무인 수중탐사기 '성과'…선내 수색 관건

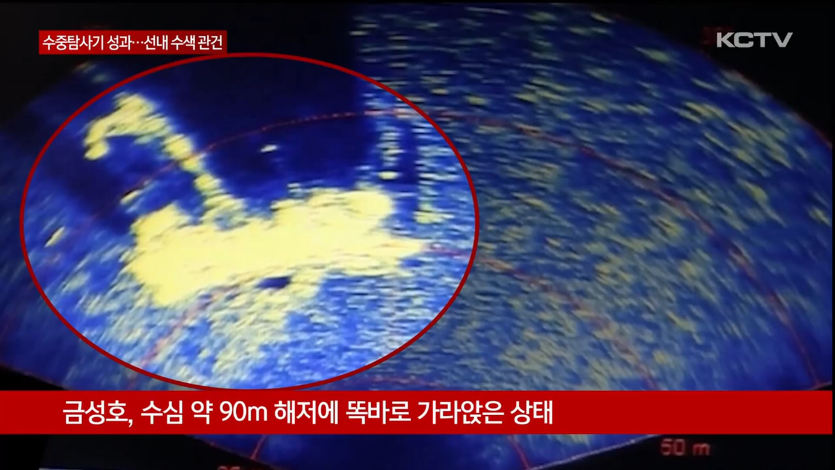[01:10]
음파탐지기로 촬영된 걸 보면 금성호는 현재 수심 약 90m에 똑바로 가라앉아 있는데 특히 선체